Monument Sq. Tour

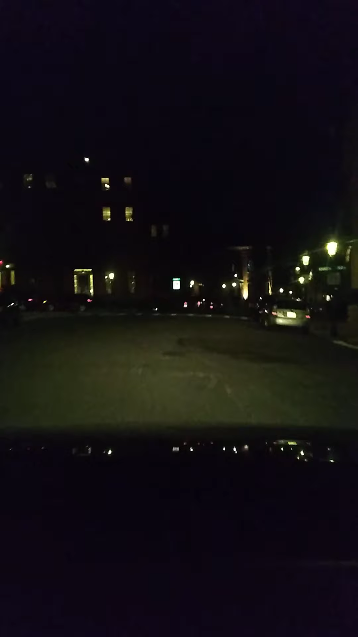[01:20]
up the street who knew it was famous where we went to school we're on the side of the bunky hill to our left